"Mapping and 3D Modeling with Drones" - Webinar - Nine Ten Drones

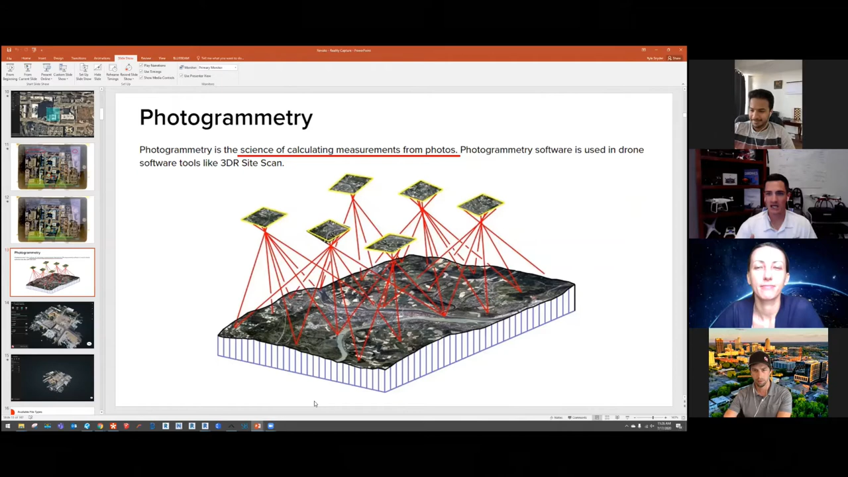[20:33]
Can you tell us a little bit about planning, uh, in regards to sky browse and, um, Um, right. So public or public safety and right.
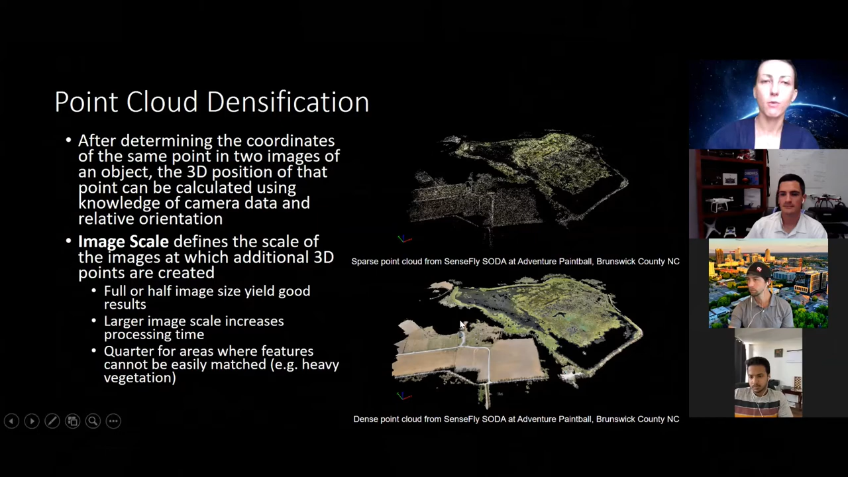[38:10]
You can start kind of getting getting a sense of what's happening there on the ground and then as we proceed then all of these key points they get stitched together into what we call a three-dimensional mesh, right?
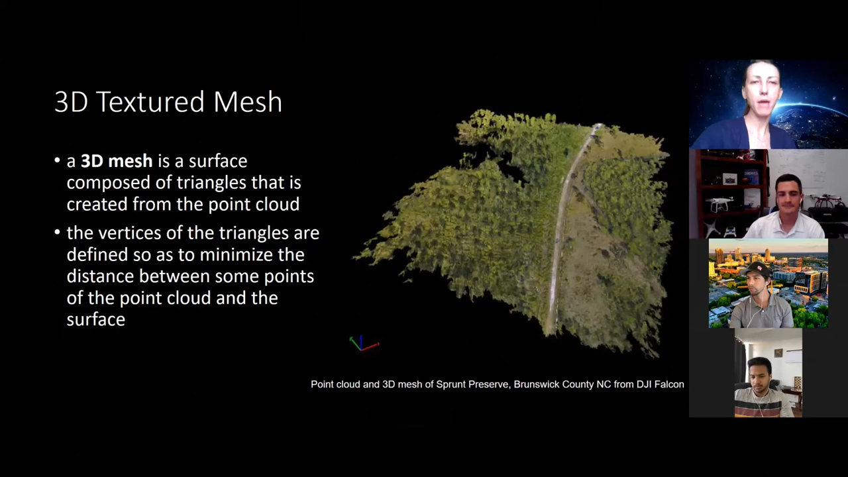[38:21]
So that starts giving you an idea of what things look like from all different angles
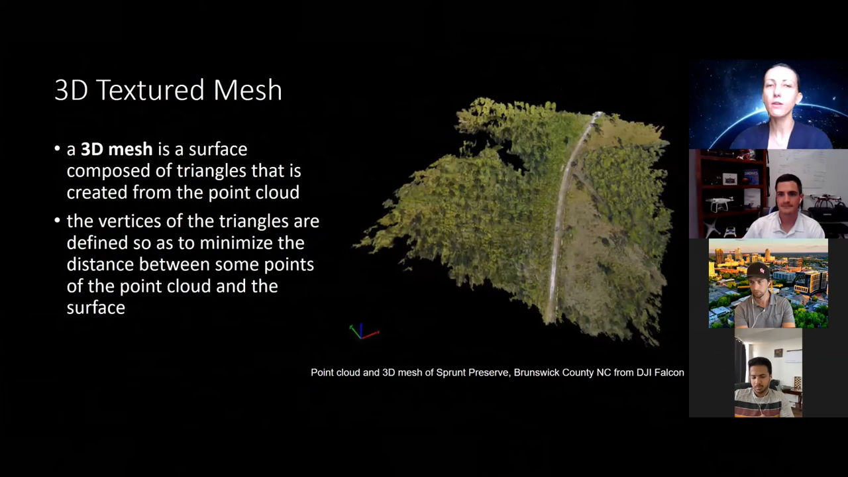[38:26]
and then we can start generating our 3D products. So one of the most important 3D products that we can get from drones, and this is why drones are so powerful, is because they give us this dimension that we don't really get from satellite imagery unless you do fancy things with satellite imagery,
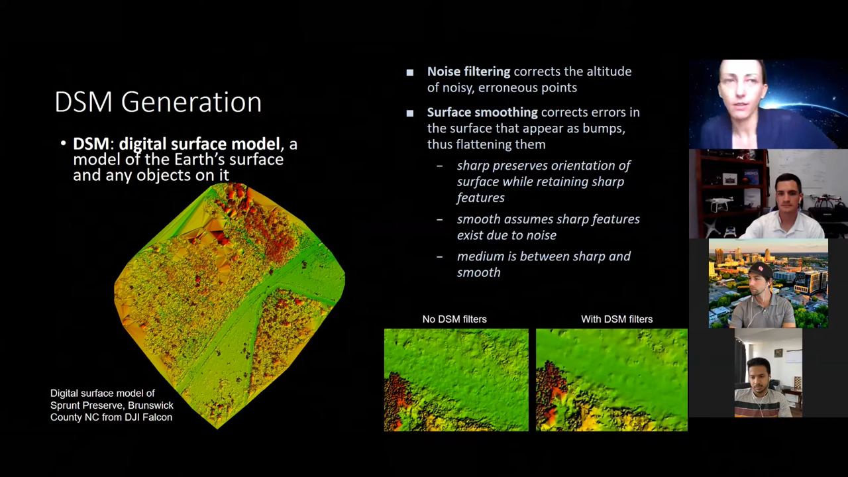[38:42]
but we can essentially model all the objects that are on the Earth's surface, right, and create what we call digital surface model.
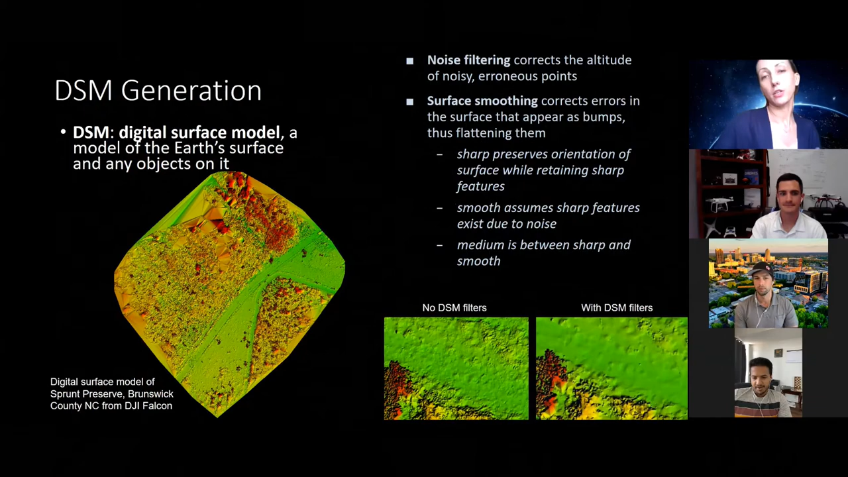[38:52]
We can actually, depending on what kind of drone we're flying, we can also derive a
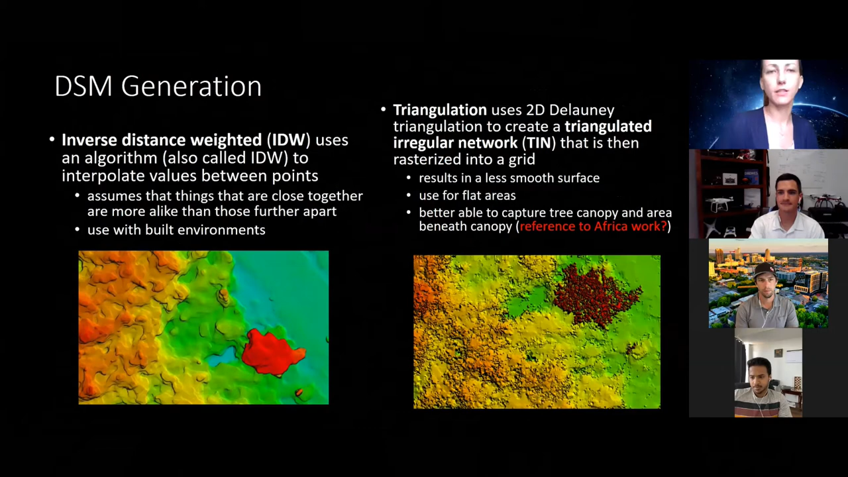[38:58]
digital terrain model so we can look and see what does the ground look like with very high resolution if you remove all those objects,
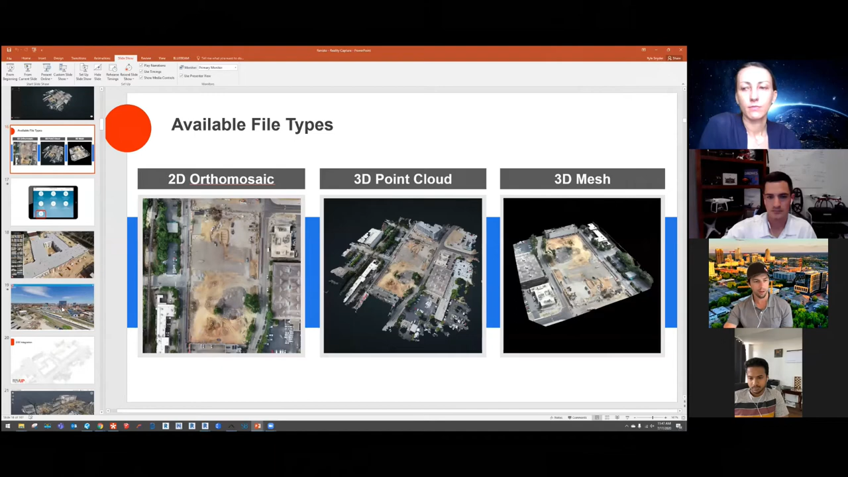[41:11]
So the 2d image, I mean, that's getting a lot of just people like it to get like an overall view of the job site, marking it up. Maybe they're going to draw some logistics stuff from there, you know, putting some comments on there and then the 3d point cloud. That's where we're actually getting into, um, overlaying that with some of our 3d, um, BIM modeling data that we're, because the other thing I'm doing is we're doing some virtual coordination of the building itself. So now we're able to kind of overlay this virtual space with the reality capture that we're getting of our job sites. So those are kind of like the two different areas where I'm using those different file types for different purposes. So it's just the beginning when you get, when you get the, uh,
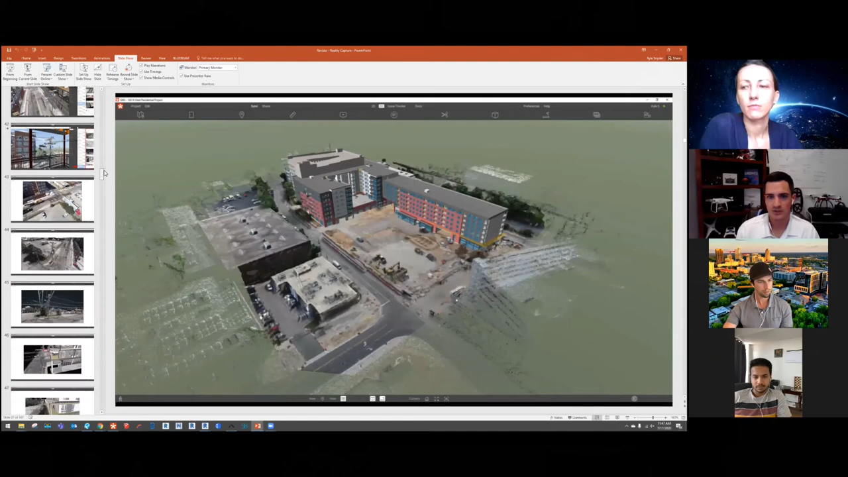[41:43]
the, the, uh, software drone deployer picture that you're leveraging when that kicks out that, um, that final product, that's really for you, the beginning of now taking that into that overall workflow that's been in existence before drones existed, right? Um, a little bit, there's some things that we're doing with drones that we couldn't do previously. So, I mean, this is, so I'll kind of start from the beginning. So this is one thing we're doing is really evaluating the existing conditions of a site.
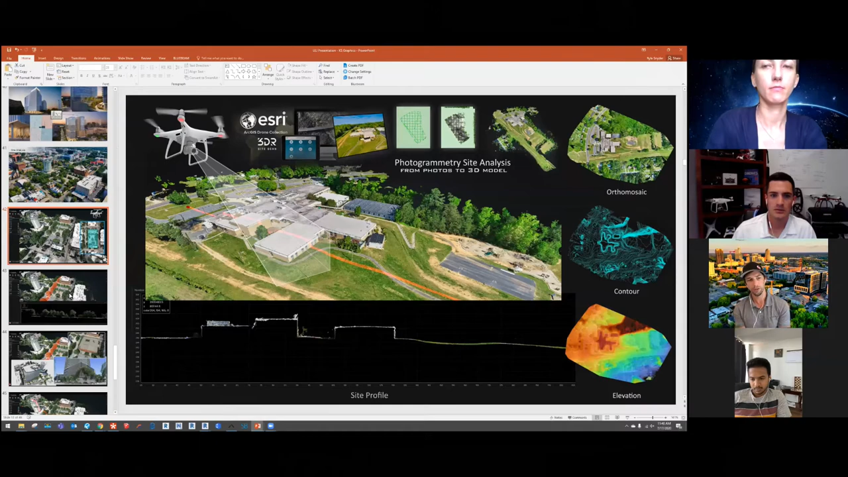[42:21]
Um, so I'll probably catch up, but this is a project downtown Raleigh. So, I mean, we can come in and we can actually cut pro what's nice about this drone software is, is they're building a lot of really great viewers in to kind of view and analyze the data.
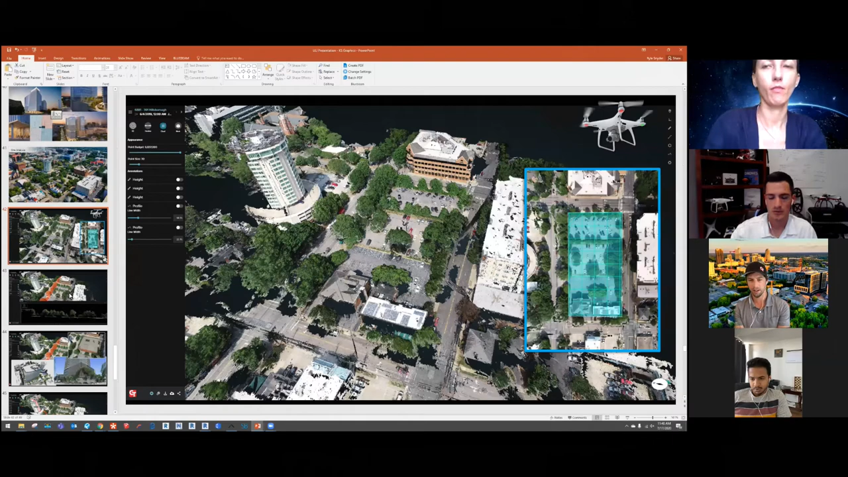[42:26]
So we can cut sections of the site, look at heights, profiles of things.
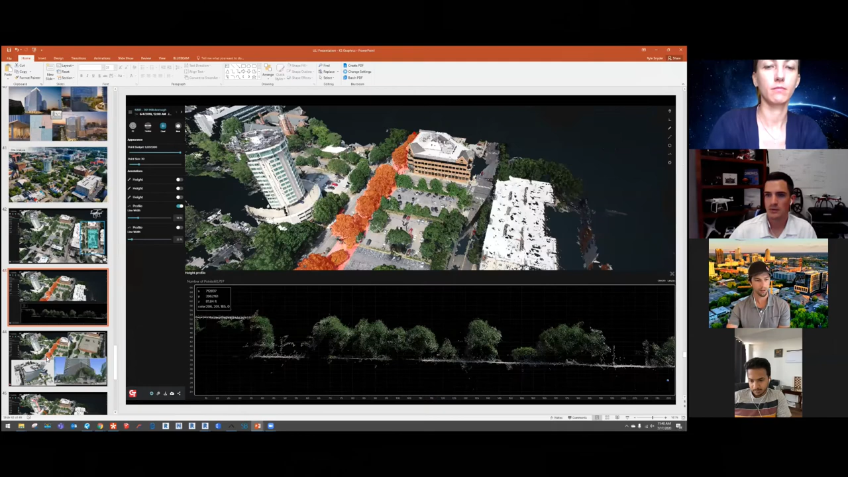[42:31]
Um, and then for me, we're also use this when we're looking at establishing our tower crane, I can come in and I can actually just dimension heights of the buildings around by it.
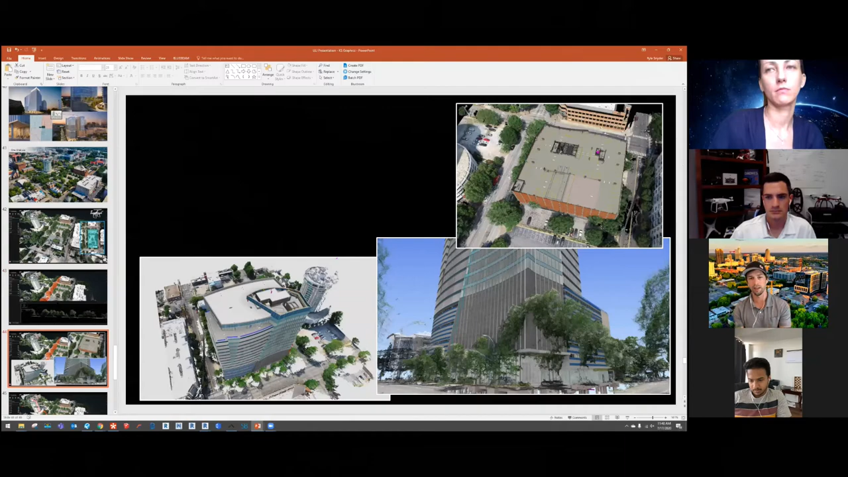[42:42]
So we can verify, you know, how tall things are. So we're going to clear it, make sure we're staying a certain distance away. Um, we've also used it for measuring like power lines.
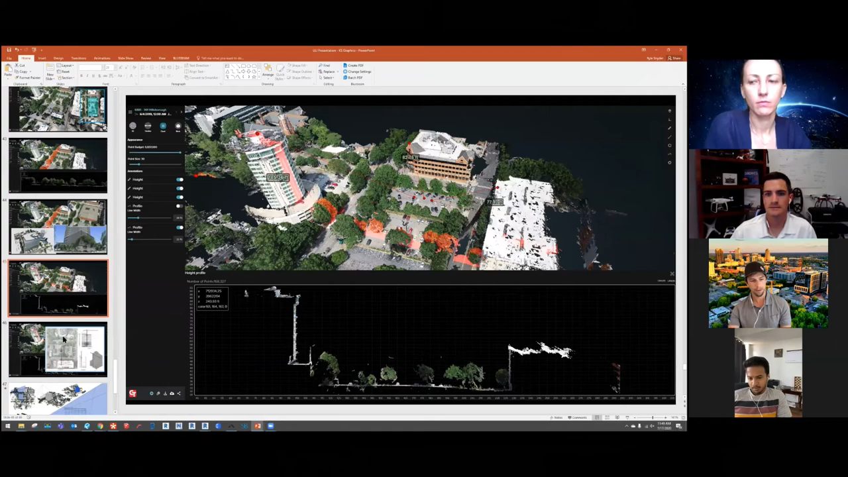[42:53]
So I can actually pull a dimension because you're not going to go out there with a tape measure and pull it up to the overhead wire. But in the drone scan, I mean, as long as we're within, you know, a few inches, I'm not too concerned about the tolerance. So using that to analyze, you know, like the overhead wires, that's a big thing that we're doing.
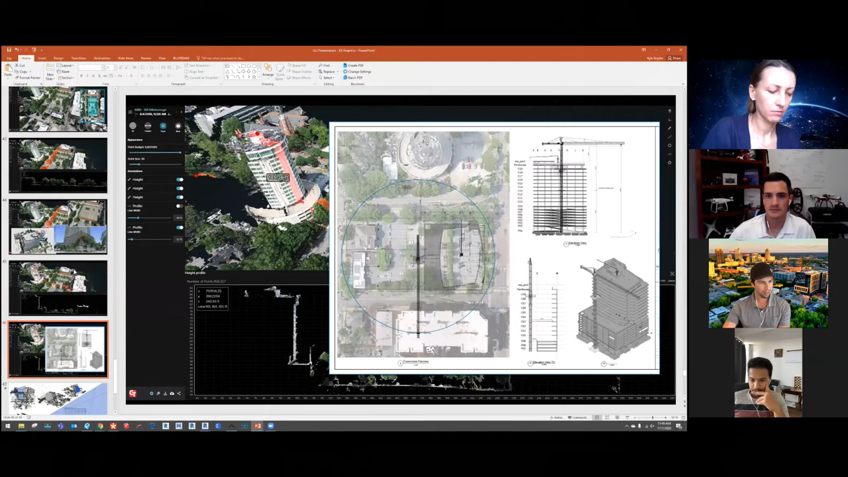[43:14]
And then this is the last one and I'll turn it back to you. One of the fun things we did is I could take this 3d data, bring it into our modeling space. And we're looking at where to place one of our webcams. So I went, we've got all the model data for what the camera lens was like. So I could throw it in the model and we could make sure that, Hey, if we put the camera here, we can capture an entire building in one shot, or if we would have to, you know, adjust it through construction. And that's really being able to analyze the existing conditions.